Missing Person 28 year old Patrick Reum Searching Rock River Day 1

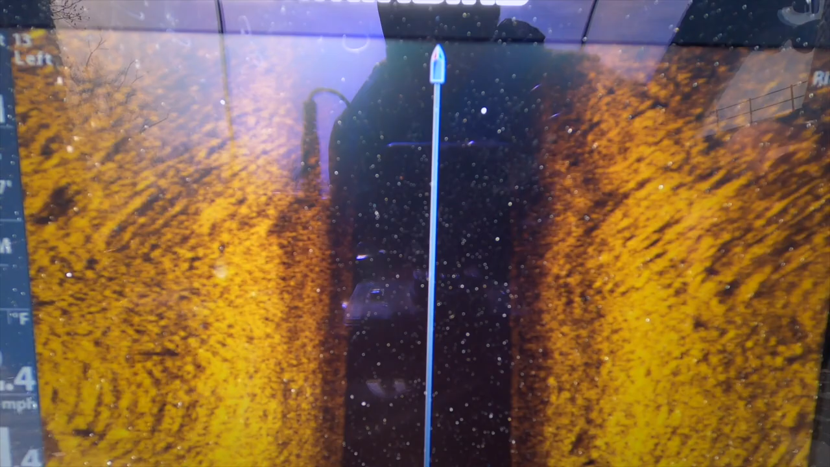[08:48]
We're going to go downstream a little bit. That's what I'm seeing. The ground is pretty solid.
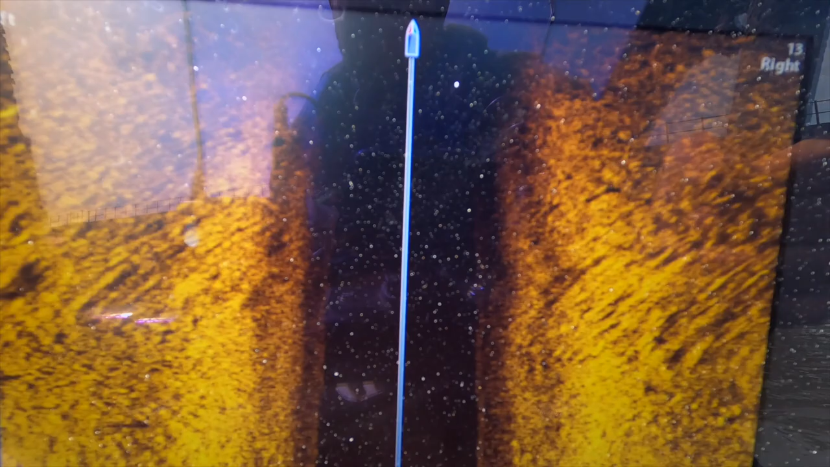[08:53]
There's not really much debris inside of here. And that's a good thing. That makes our job a little easier.
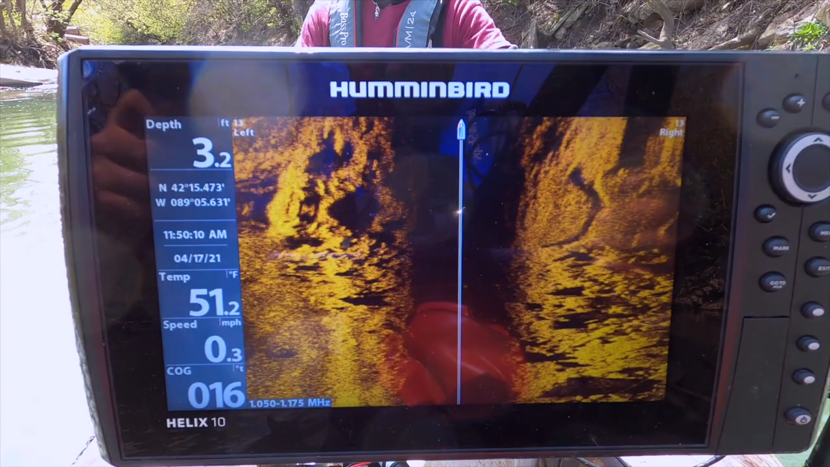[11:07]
On screen: depth 3.2 ft, water 51.2°F, speed 0.3 mph
There's a lot of rock formations. You can see the depth. You can see behind it. Water column right here.
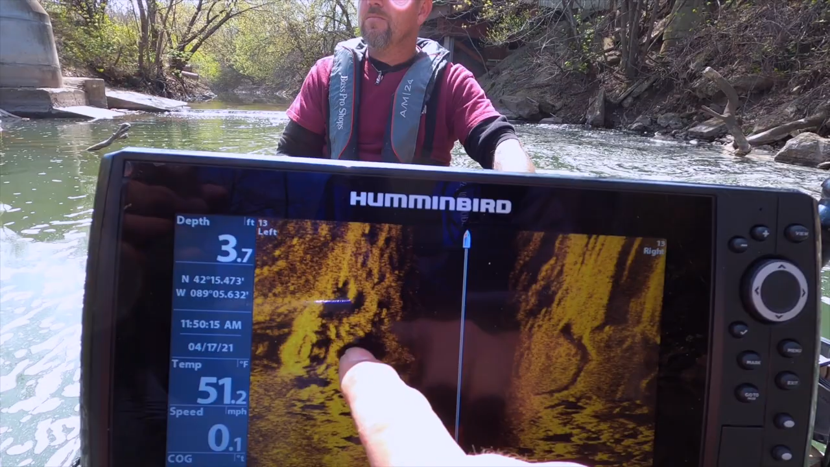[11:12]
On screen: depth 3.7 ft, water 51.2°F, speed 0.1 mph
All these rocks. The shadows. Holes.
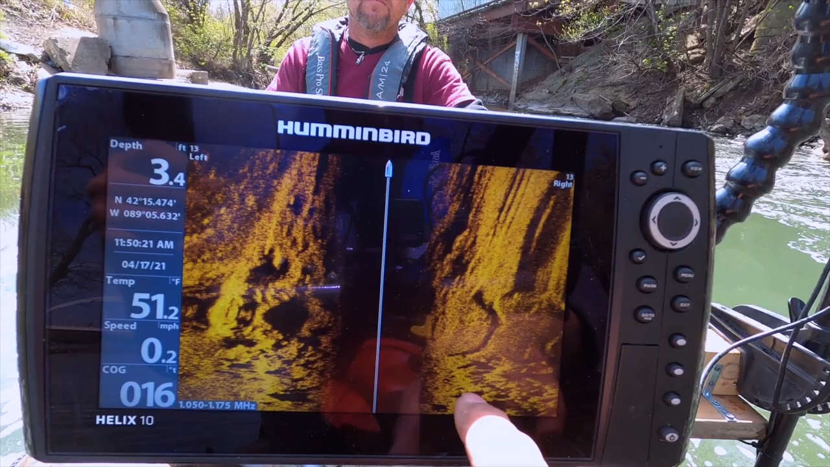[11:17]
On screen: depth 3.4 ft, speed 0.2 mph
What I'm looking for is a body figure of some abnormality that can resemble Patrick.
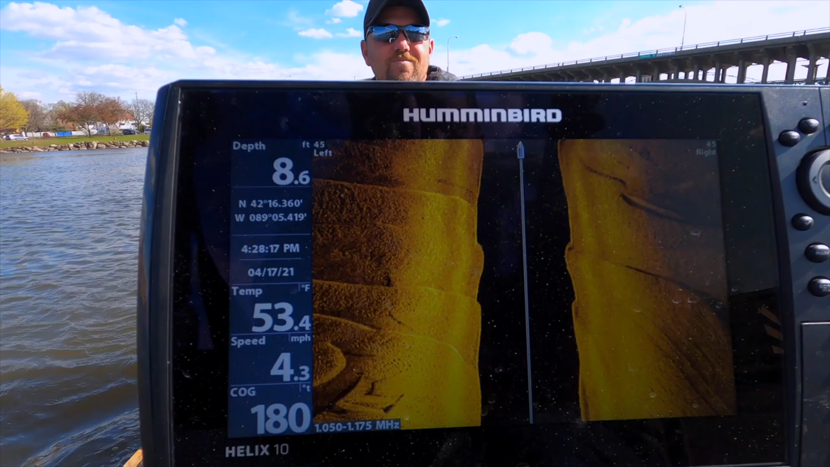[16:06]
On screen: depth 8.6 ft, speed 4.3 mph
Yeah, that mic's not working. Okay. Yeah, you can see the lines of where the sand's been moving with the current.
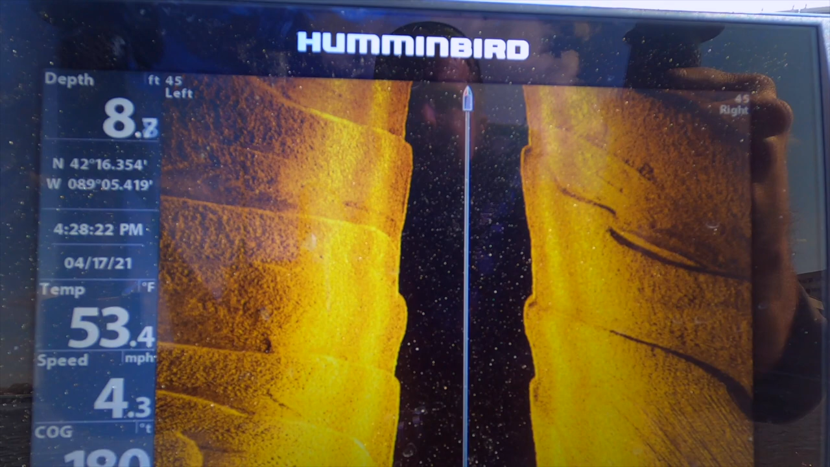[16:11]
On screen: water 53.4°F, speed 4.3 mph
The little waves of sand. It's really actually neat. Is that why they call us chaos divers? Because we're crazy?
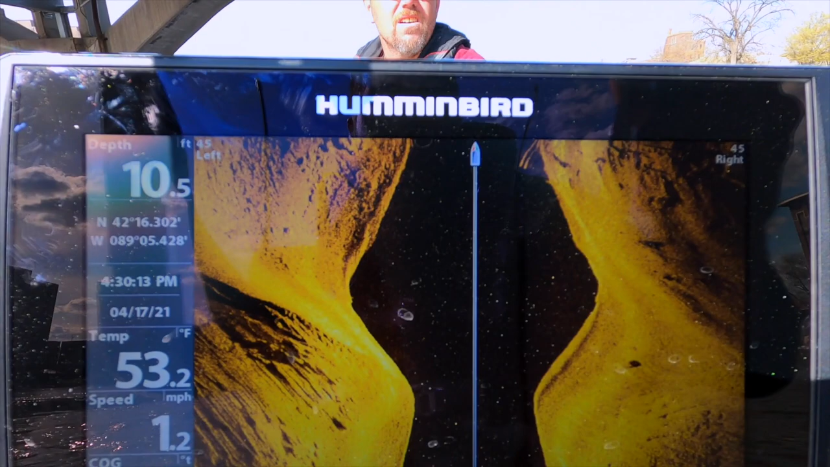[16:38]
On screen: depth 10.5 ft, water 53.2°F, speed 1.2 mph
Oh, wow. There's a couple sticks, a couple trees. Looks like a ladder.
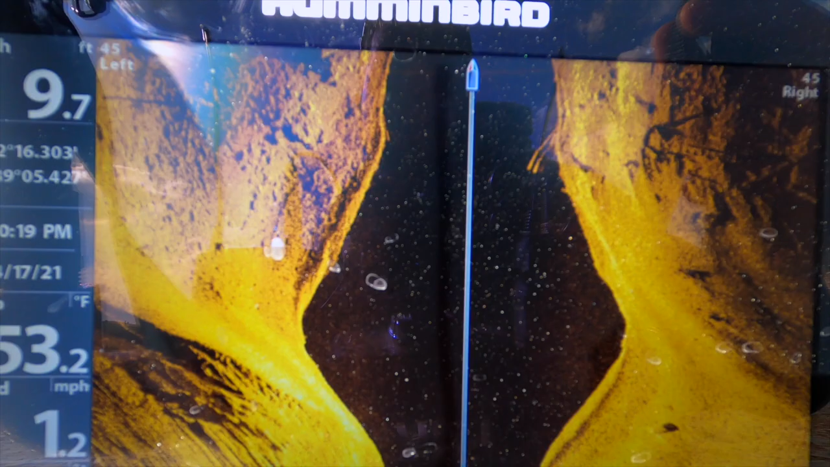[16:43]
On screen: water 53.2°F, speed 1.2 mph
Ladder's right there.
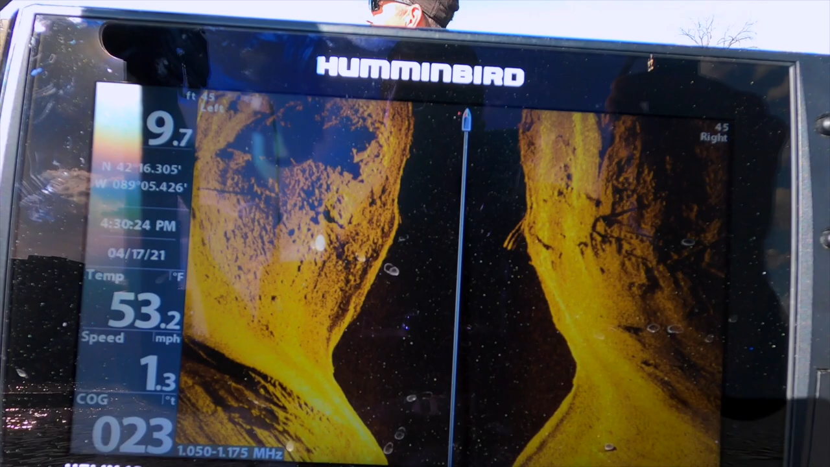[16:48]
On screen: depth 9.7 ft, water 53.2°F, speed 1.3 mph
Somebody dropped a daggum ladder in here. Probably come off that highway.
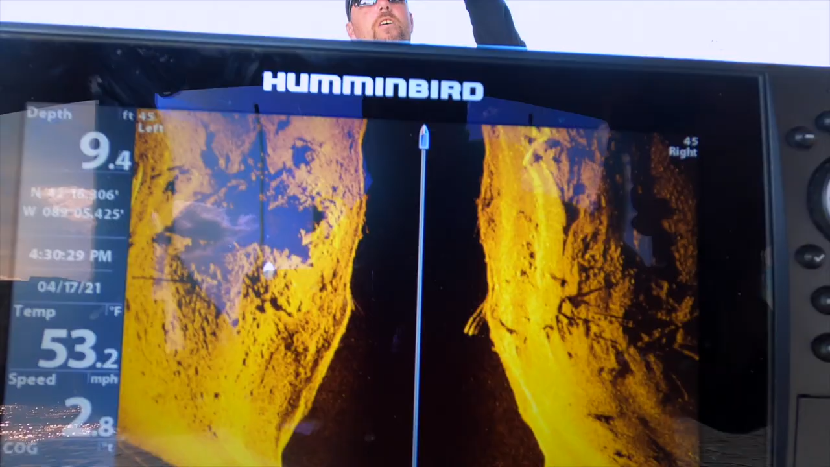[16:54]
On screen: depth 9.4 ft, water 53.2°F, speed 2.8 mph
No, I'd say it probably come off that walk bridge. Or that walk bridge. Yeah, somebody dropped the ladder. Somebody probably working up there or something.